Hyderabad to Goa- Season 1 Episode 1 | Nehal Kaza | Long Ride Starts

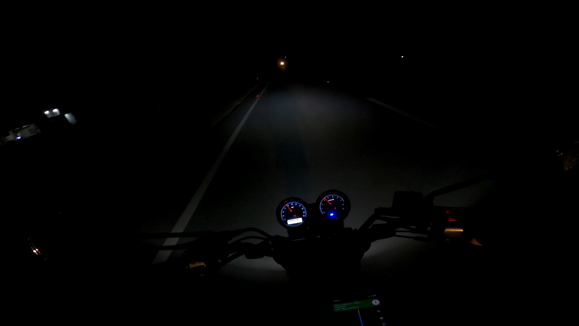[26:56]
టైమ్ ఆల్మోస్ట్ ఐ థింక్ అరౌండ్ ఎస్టిమేటెడ్ అరౌండ్ 9:30 ఏదో అవుతుంది, 9:30 or 9:45, సమ్వేర్ అరౌండ్ 12:30 ఇంకా మేము రీచ్ అయిపోతాం అన్నమాట. బట్ ఐ డోంట్ నో, మీకేం కనిపించదు ఎందుకంటే నాకు కూడా ఏం కనిపించట్లేదు. ఐఎమ్ జస్ట్ గోయింగ్ విత్ నా మెయిన్ హెడ్ లైట్ ఏదైతే ఉందో.